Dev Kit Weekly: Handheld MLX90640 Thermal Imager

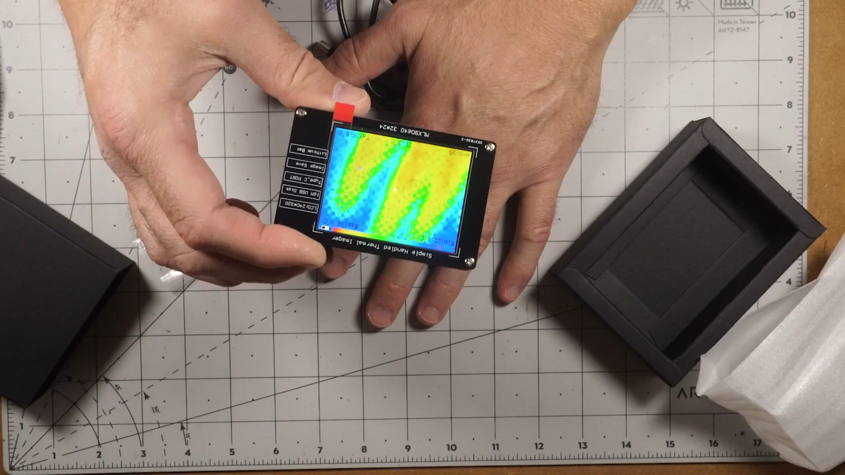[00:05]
Today I'll be looking at an MLX90640 portable infrared thermal imaging sensor.
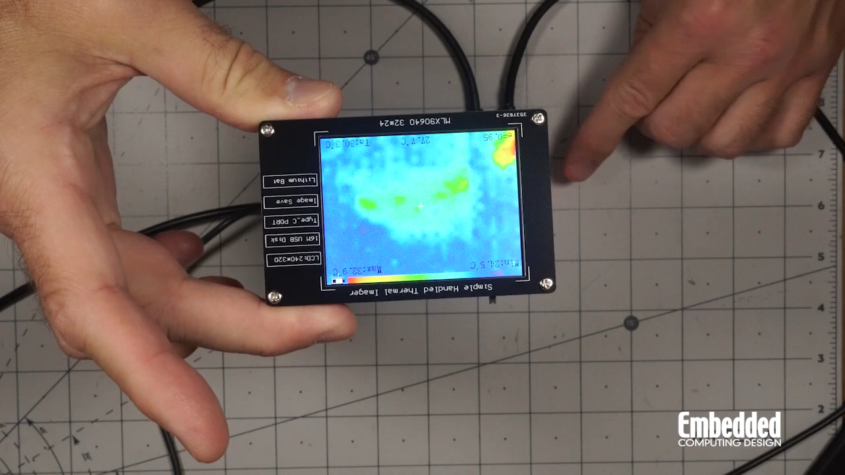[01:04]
So you can see it getting hot just a little bit where the USB connection is. Putting some power in there. Where the shield is actually appears fairly cool.
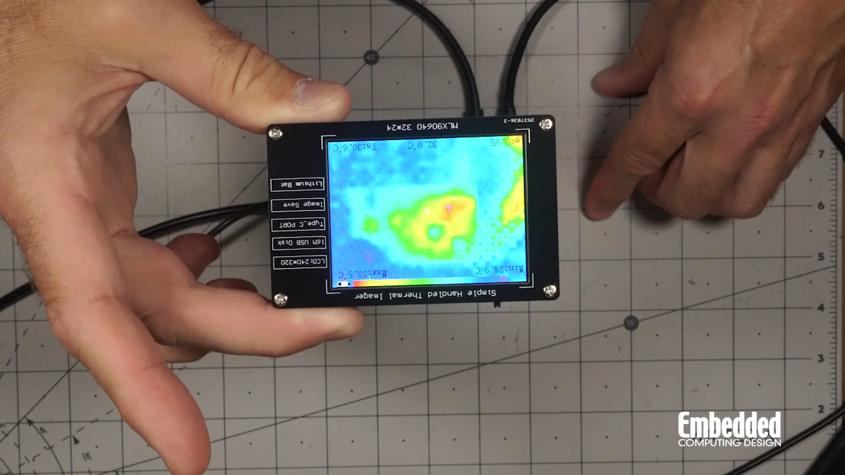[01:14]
A little surprising. Yeah you can definitely see where it's heating up around here.
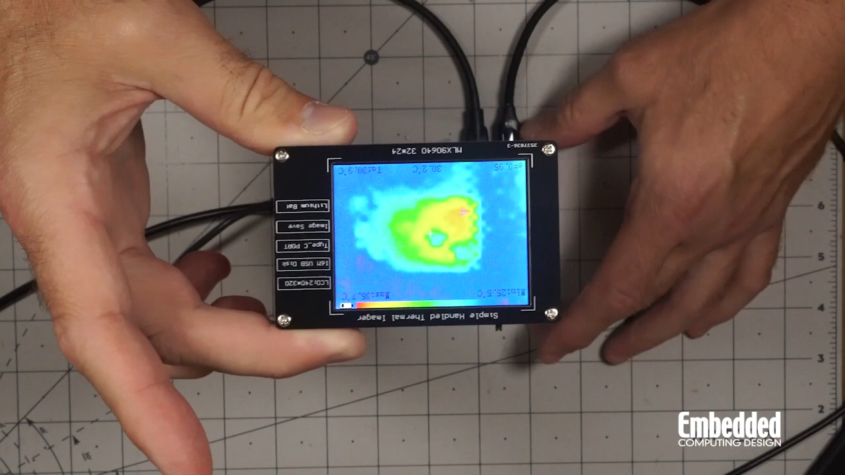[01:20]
And you can kind of see the outline of the board now which is kind of kind of neat. So this is just standard running doing a display and not really doing anything. So again it's getting pretty hot right there. But not that hot just 37.4 degrees Celsius or roughly as a maximum.
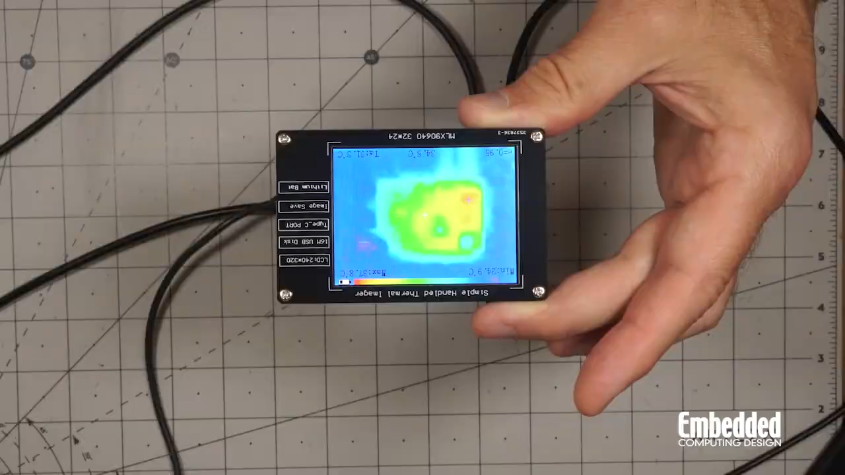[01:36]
So to make things more interesting I'm running a stress test on the Raspberry Pi right now.
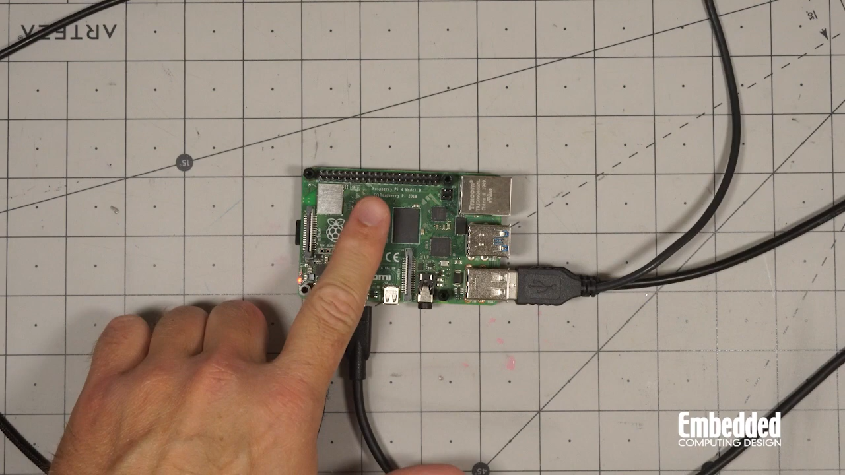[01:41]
The see that's pretty hot. So is that as well as that. So if we put that on there we can see it looks pretty hot there.
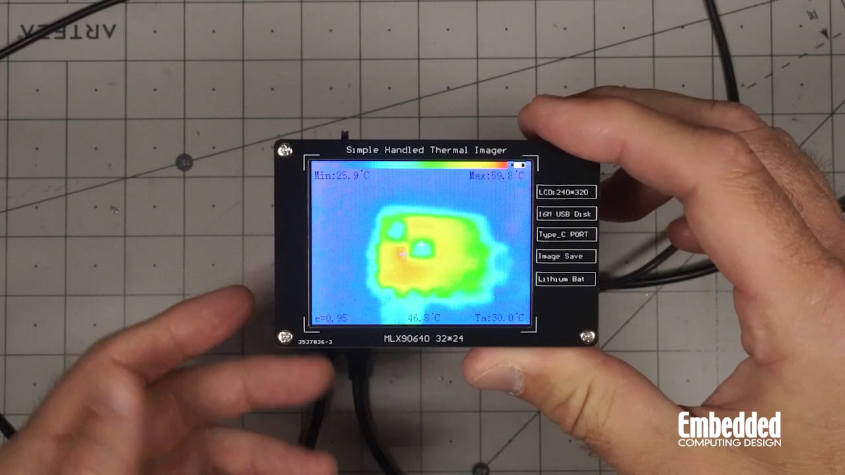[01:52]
On screen: spot 46.8°C, max 59.8°C, min 25.9°C
This and this are saying it's a bit cooler but I don't know if that's actually true. Could have something to do with the thermal properties of the shield. Either way it's pretty cool to see this in thermal imaging when it's getting a bit hotter.
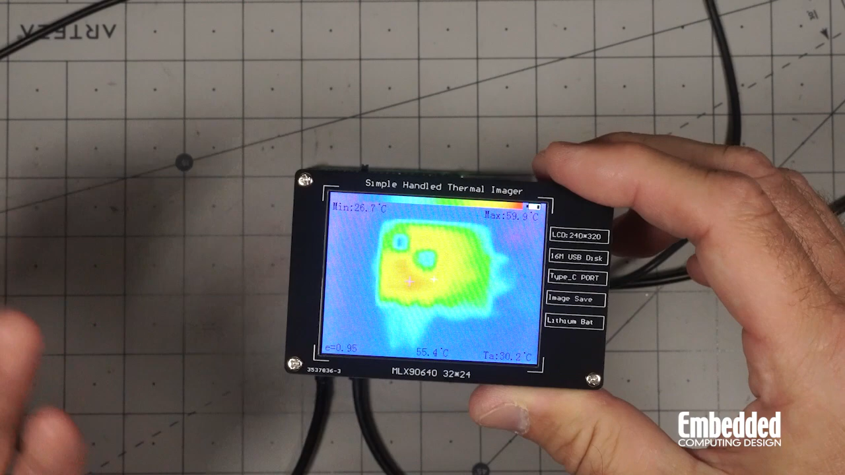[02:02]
On screen: spot 55.4°C, min 26.7°C
Externally it says it's 60 about 60 degrees though the Raspberry Pi itself is measuring.
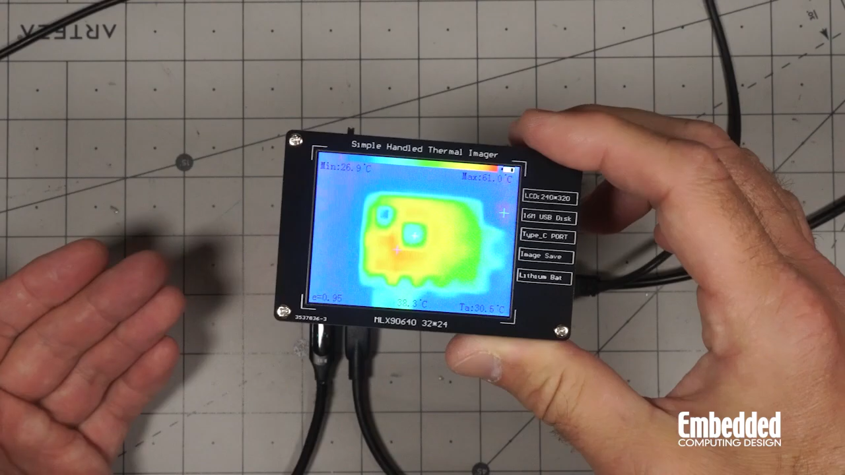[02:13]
It's measuring its processor at around 80. So this stepper on my 3d printer right here. This is the y-axis stepper. It's measuring in at around let's see almost
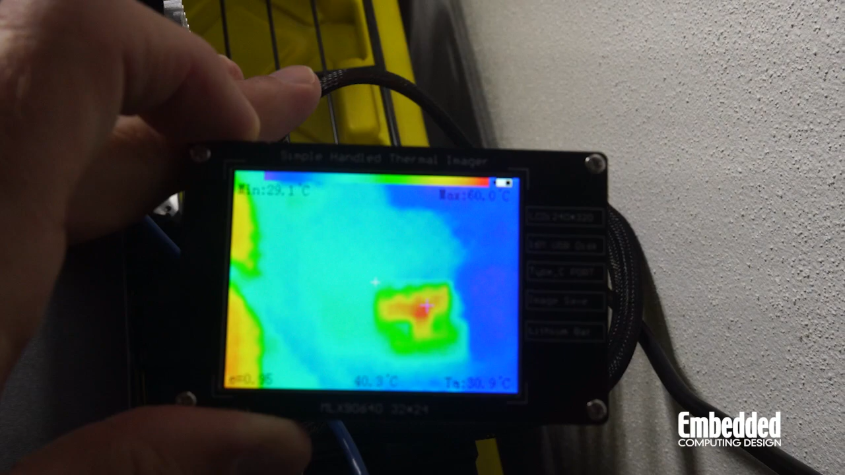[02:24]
On screen: min 29.1°C
60 degrees Celsius without a heat sink on it.
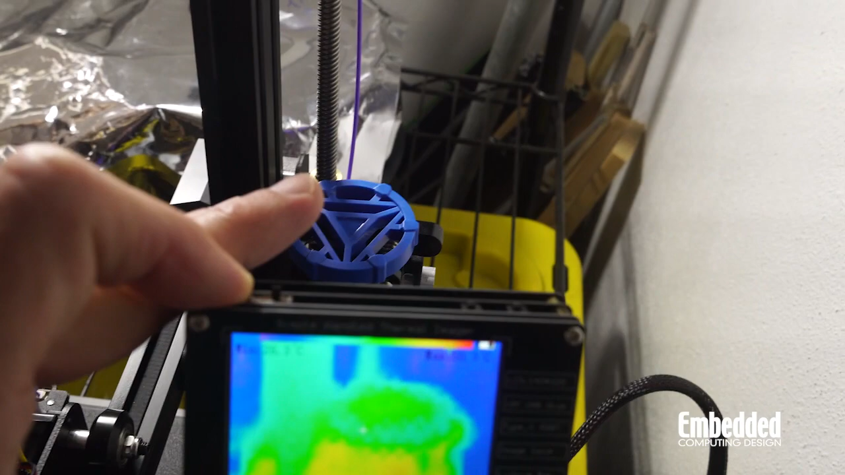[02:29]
Now this one over here is a bit cooler at around 50 well 55 it's kind of varying some.
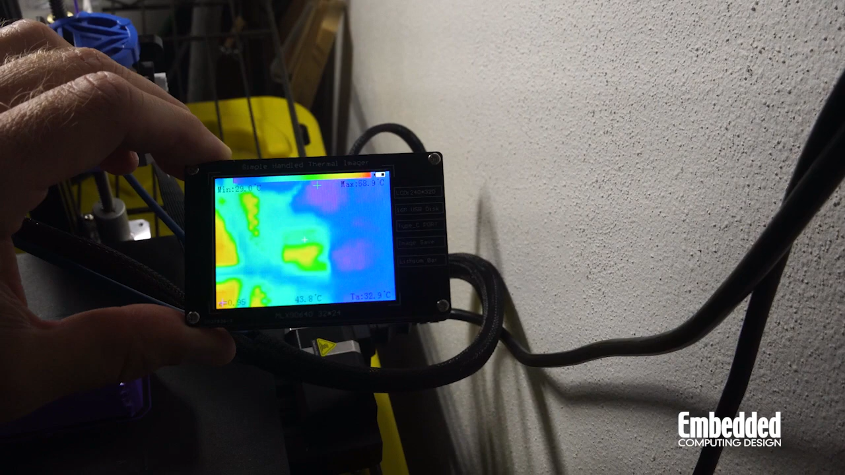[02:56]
However you can see the little green spot on the top
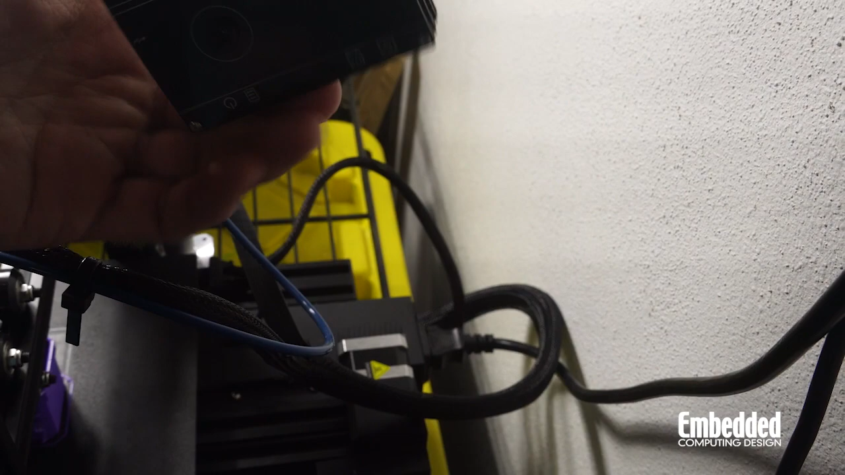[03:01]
let's see you can't see the green spot on the top where the heat
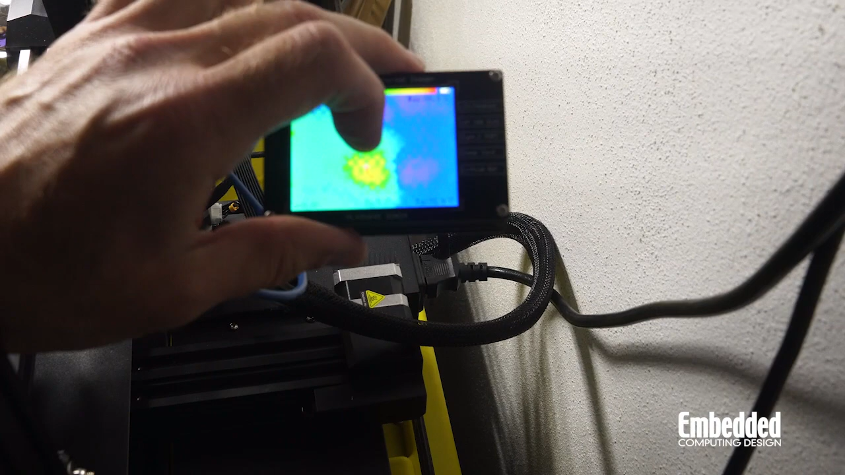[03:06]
heat sink is actually getting heating up.
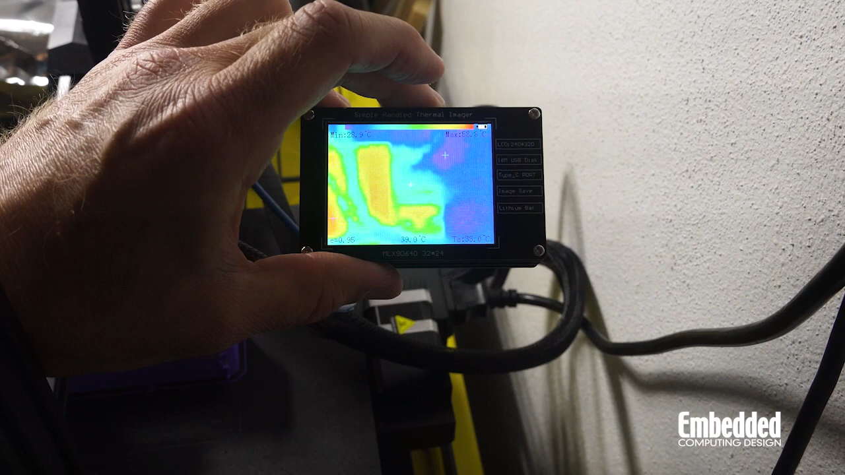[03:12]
So I think it's a good thing it shows a little bit effective you know maybe when it has a chance to work maybe it'll look at a little bit cooler.
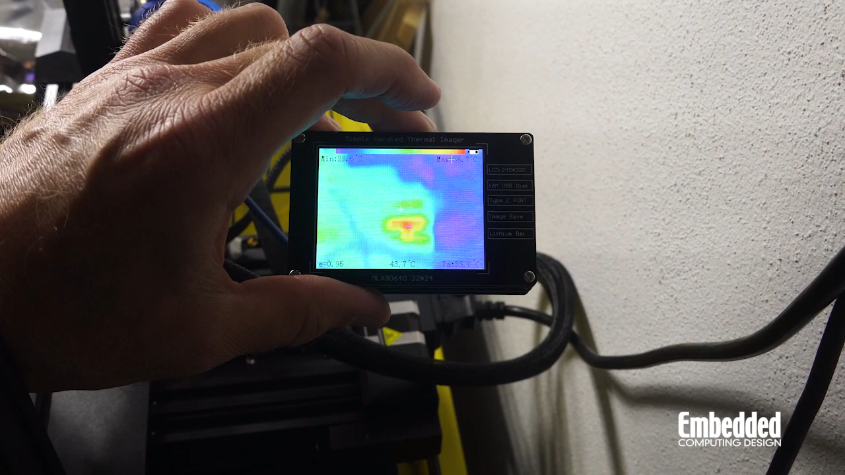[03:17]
You can see that down there it's now down to like 55 degrees so I think it is getting a little cooler but
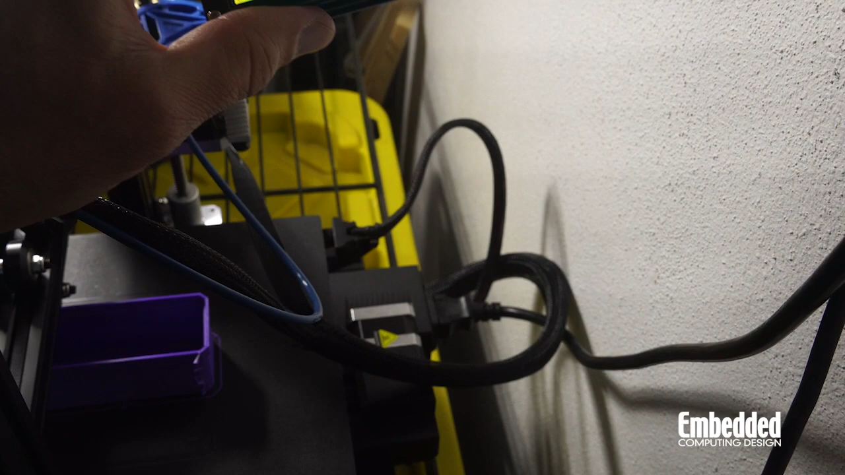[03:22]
anyway kind of neat to be able to actually visualize that and not just have a feeling for it.
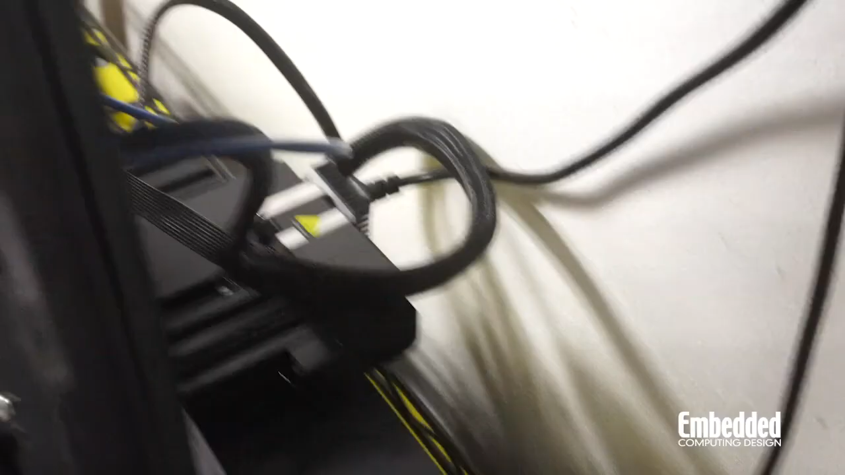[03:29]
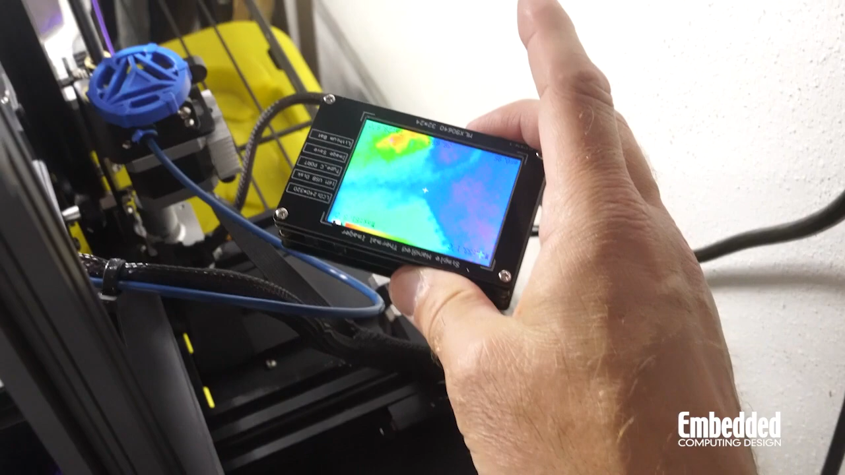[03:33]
So according to this it does appear to still be dissipating some heat it's um let's see yeah you can see it kind of has a bit of a shape where it looks like it's going out over there a little bit.